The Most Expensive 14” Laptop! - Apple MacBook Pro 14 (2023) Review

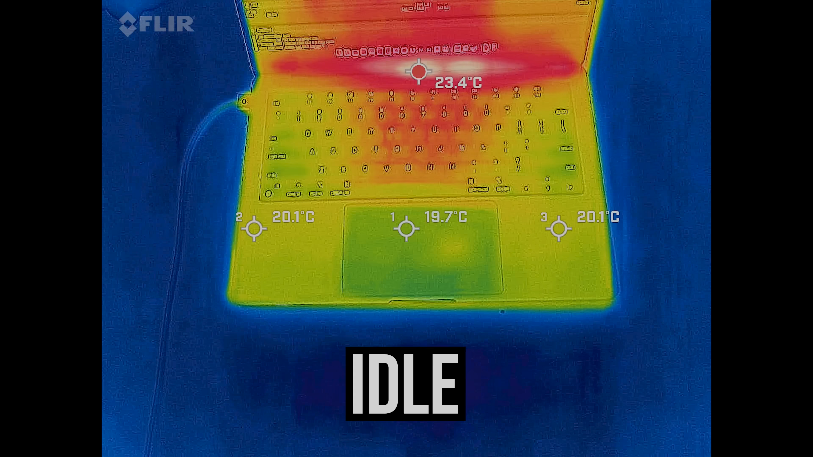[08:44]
Most of the time it was completely silent and cool to the touch.
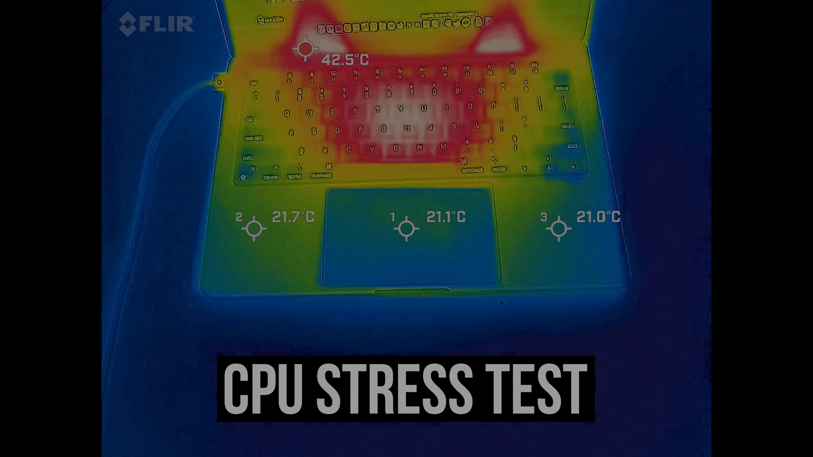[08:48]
Even with the CPU stress test running for an extended period it didn't feel hot,
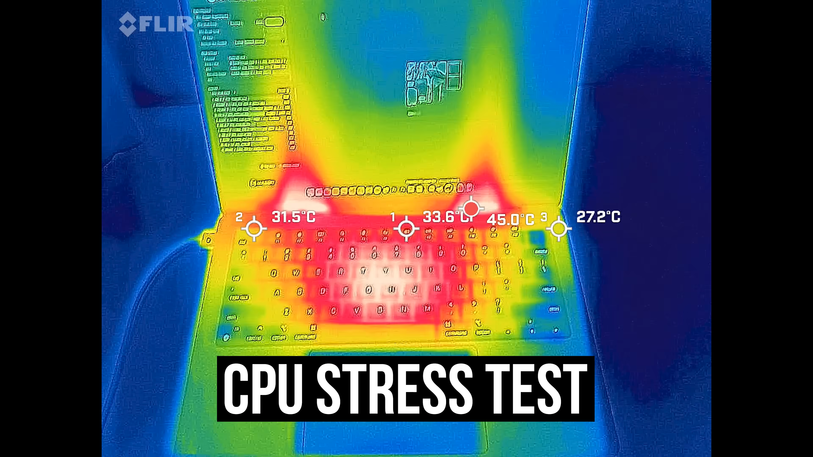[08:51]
just a little warm, and that goes for underneath too, so no problems using it on your lap as your legs won't block any air intakes.
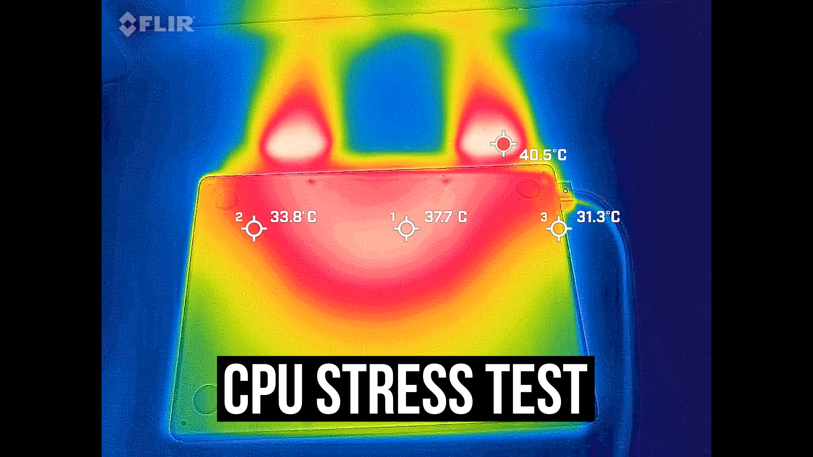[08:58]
Now obviously this thing isn't designed with gaming in mind, but it's meant to have a decent GPU so let's see what it can do.